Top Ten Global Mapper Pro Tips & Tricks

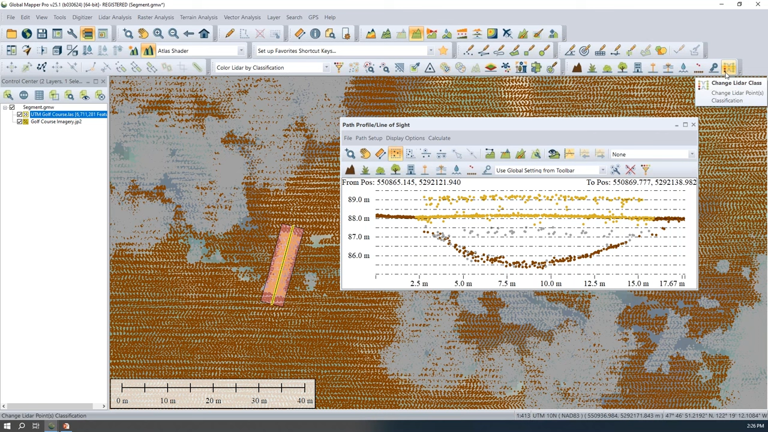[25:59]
toolbar here we have a change lidar class button but that's you know opening another dialogue and doing a little more work i've created a custom keyboard shortcut to change points from whatever class they are to unclassified and
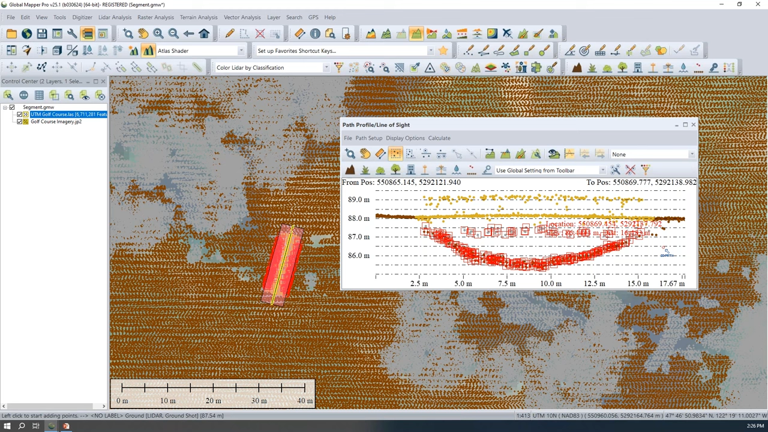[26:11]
i can do that here with my f3 key and we've just unclassified those points that are underneath our bridge feature so a lot of different ways you can go
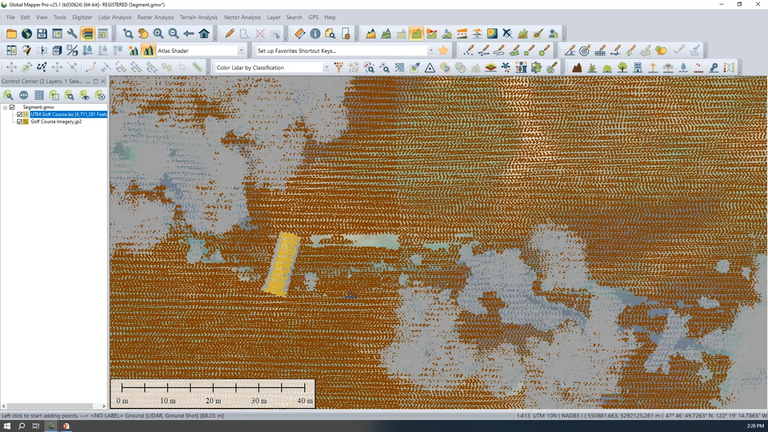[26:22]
about selecting those points um and those keyboard shortcuts for you know that manual classification of lidar or many many other functions in global mapper can help you be a little bit more efficient when you're doing some of
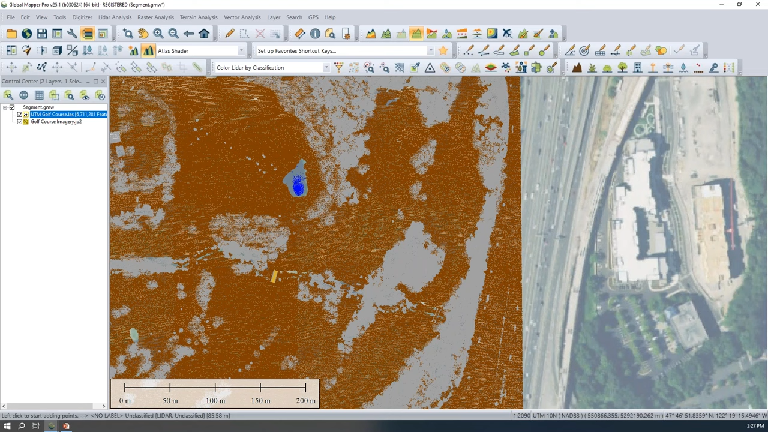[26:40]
about um seeing the colors associated with a given classification do you want to pop that
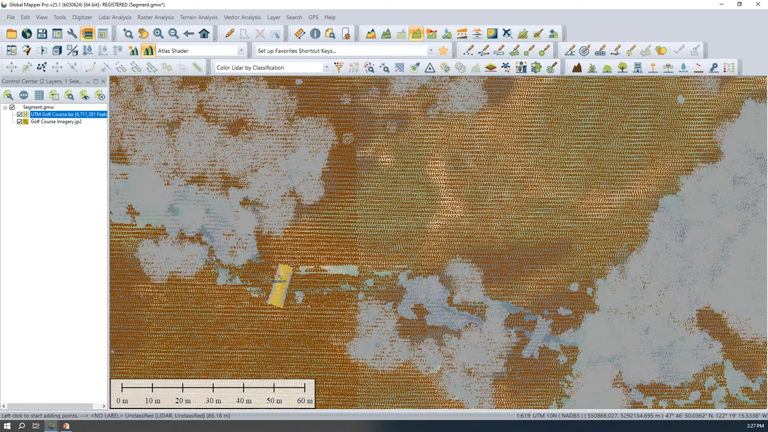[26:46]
open and show that list absolutely so um i actually changed the color of
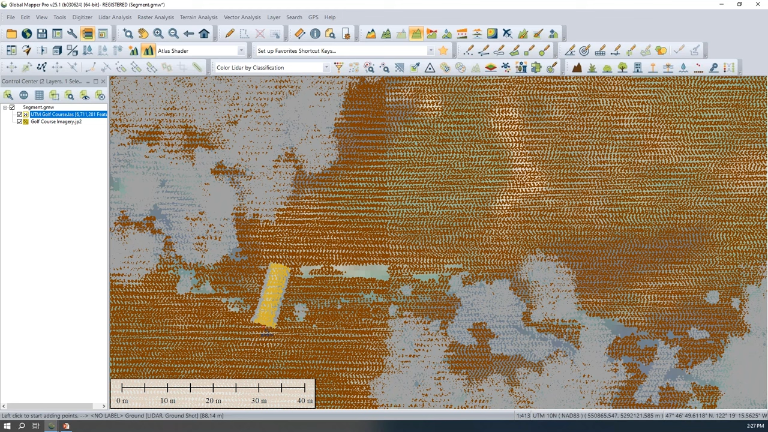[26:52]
the bridge classification here from a i think the default is a dark gray and that can all be done in our lidar filter tool our filter lidar data tool up from our first lidar toolbar um we have our list of classes and it's any of these named classes at the top of our list that can be made into keyboard shortcuts um we'll work with our bridge class here just so we can see the effect of that i can right click on any selected class in
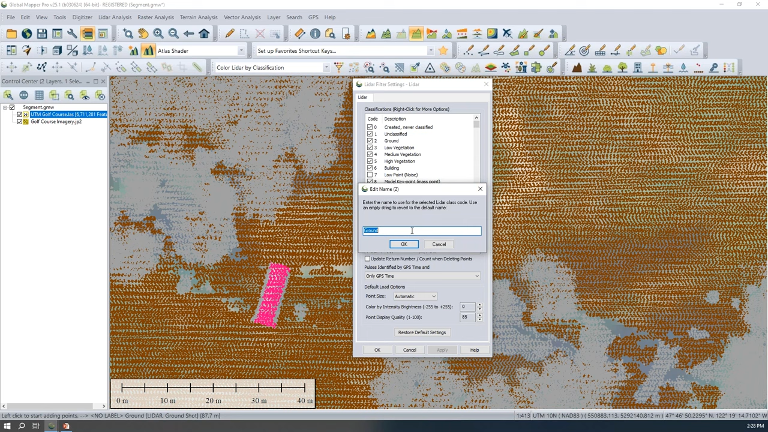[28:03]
ground is sort of blending in um a lot that can be can be done there and all of these classes have this option to set the class color and also change the class name if you want to just edit the name of the class as well someone asked if we can show this classification in the 3d window um and i can show the
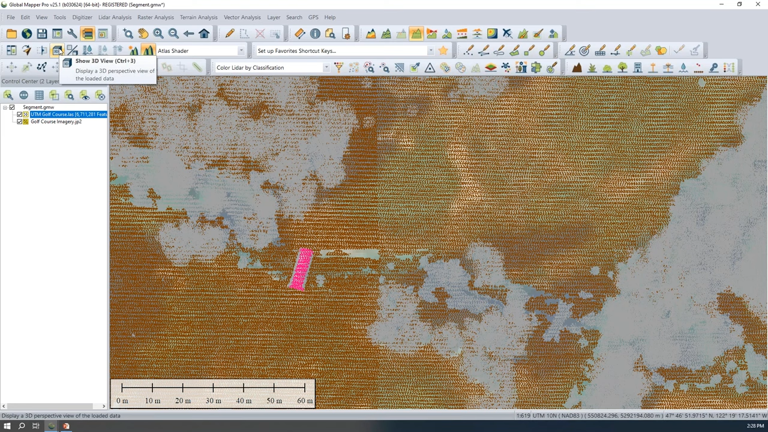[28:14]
selection there in the 3d window um any method for selecting you know point
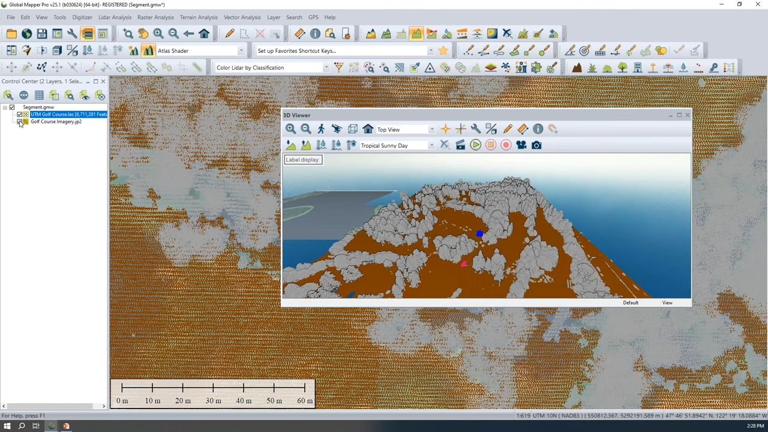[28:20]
cloud data is going to work for um this method here let me just move my point cloud around a little bit and i will try to select uh some vegetation now the tricky thing
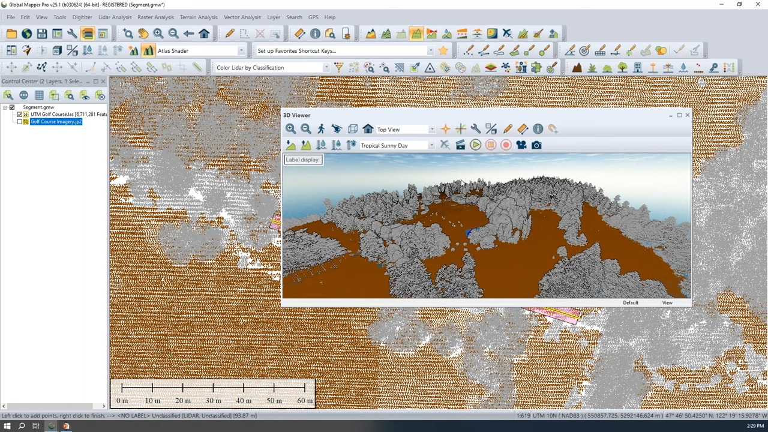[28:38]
with selection in the 3d view that we are going to see i'll zoom out my 2d view so we can see it clearly is when i use my digitizer to select in to do a click and drag select in the 3d view it's going to select all of the data within that box that i've drawn all the way back to the back of the sky box so often if you're looking at this data in an oblique view you know we can see that reflected in our um 2d view here we've got this sort of trapezoid of selected
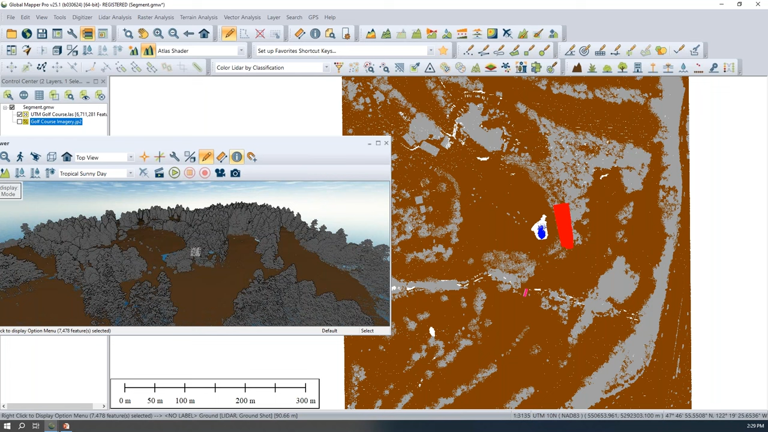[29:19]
data i can select a smaller area of data i've probably got some ground in there but mostly vegetation i can use a keyboard shortcut if i have one created for vegetation or my key here
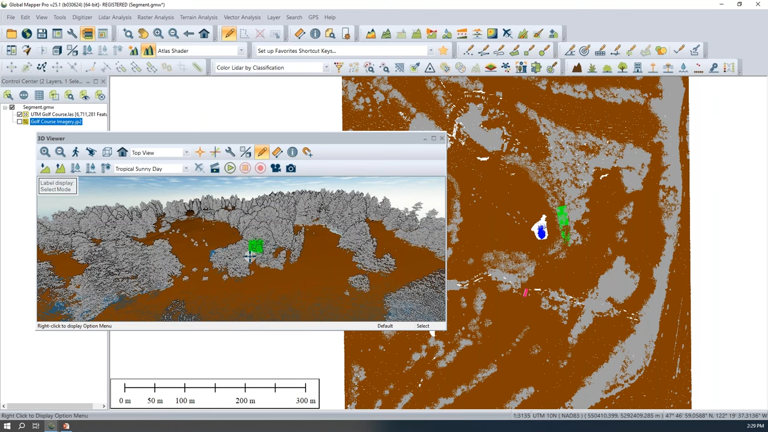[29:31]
and we have reclassified that as well you can also select individual lidar returns in this view as well when i select something we can see i've got one point that's highlighted i selected a single return here
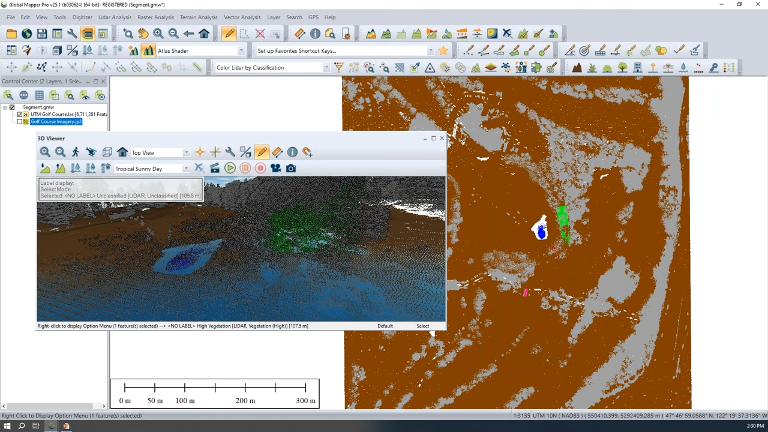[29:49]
and everything else is a muted color and that is the selection visualization that we have in the 3d view although that selection is linked in the 2d view we can see exactly
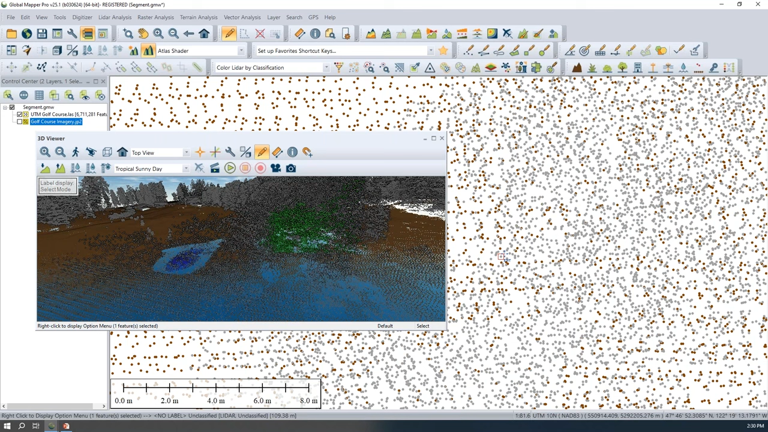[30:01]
which return i have selected there so a bunch of different ways to go about doing this another great thing to note when you're doing any of this manual
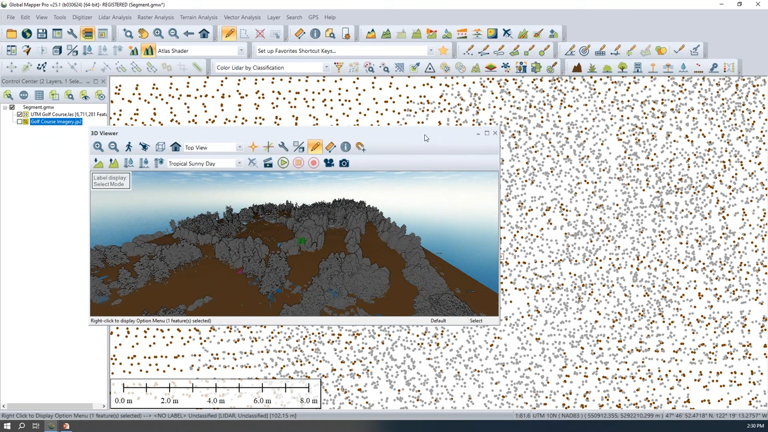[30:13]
editing that if you happen to misclassify something you can use that control z on your keyboard and i've just undone that vegetation classification that i applied in the 3d view that's removed from the file i've undone that action so an easy way to go back
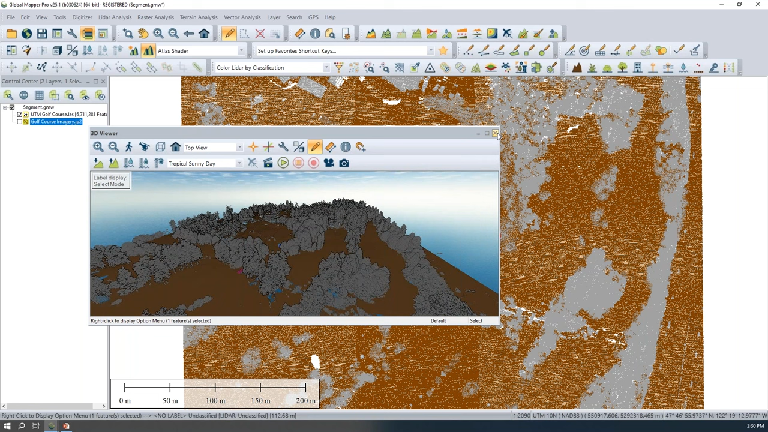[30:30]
with another keyboard shortcut if you need to undo some manual edit that you've just made
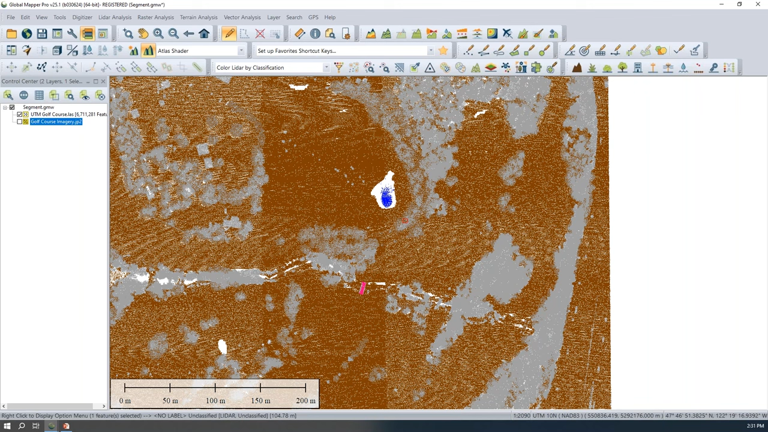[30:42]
our next tip and trick goes right along with some of this point cloud editing that i've done i've changed just a few uh little areas of this point cloud our bridge and our pond returns and if i save my global mapper workspace now these edits are only going to be in this global mapper workspace they haven't been written out to our original source file now i can of course export this file and export this to any supported lidar format it's